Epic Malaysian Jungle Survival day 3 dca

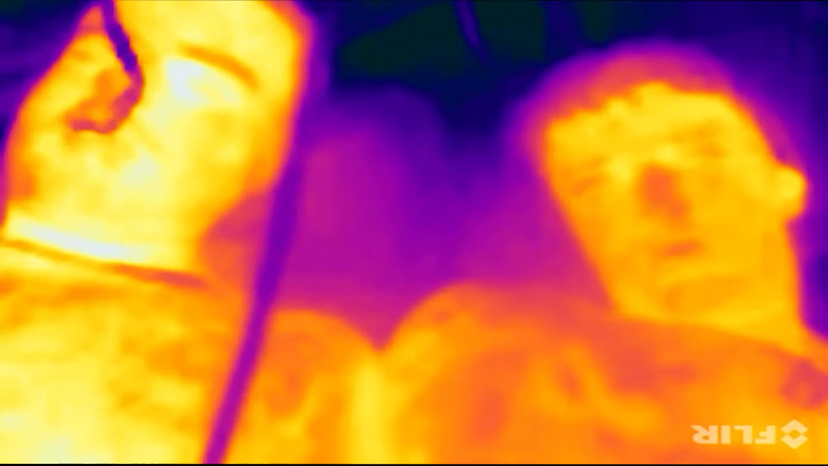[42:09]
Fair bit, to be honest. I can't say it's not much. I'm not getting on. I'm getting fuck all, mate. I'm getting wet on me.
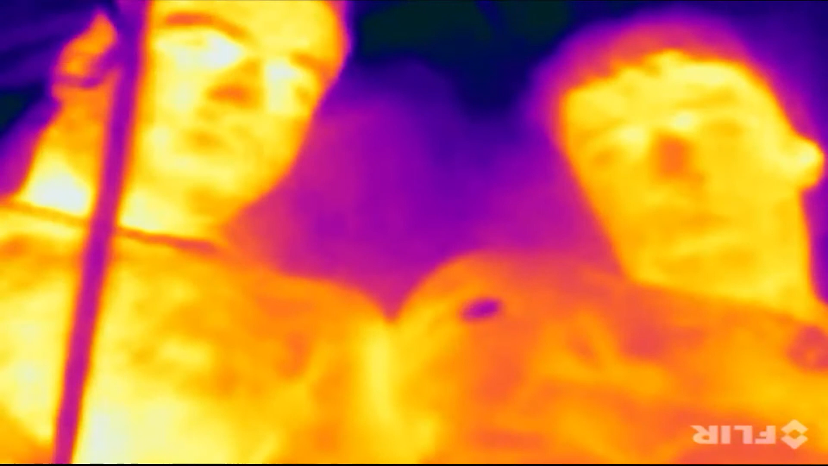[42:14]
I'm getting completely wet, soaked here.
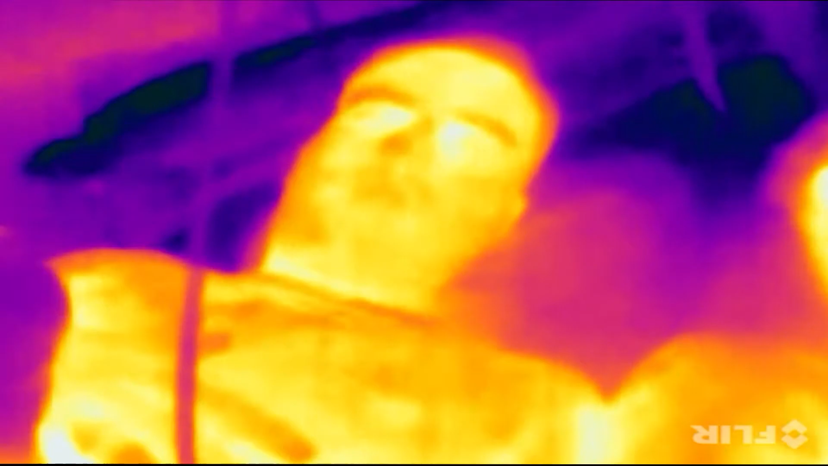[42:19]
Ben seems to be a bit drier.
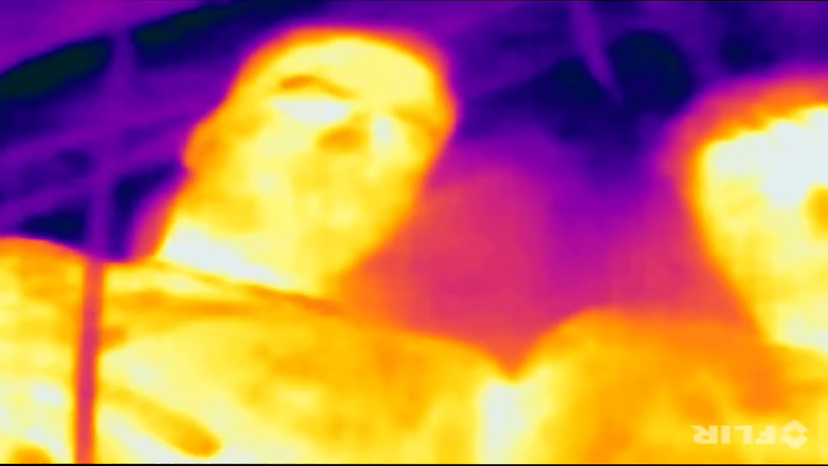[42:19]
James, you've got to focus the camera so your face is someone. There you go, keep going. It might be because we focus more on his side when redoing the shower, which means that my side getting a bit wetter. But hey ho, life goes on. Mm. Plus the rain only sticks around for about 1 to 2 hours. Yeah. So hopefully this will subside soon and then we can crack on and go to sleep.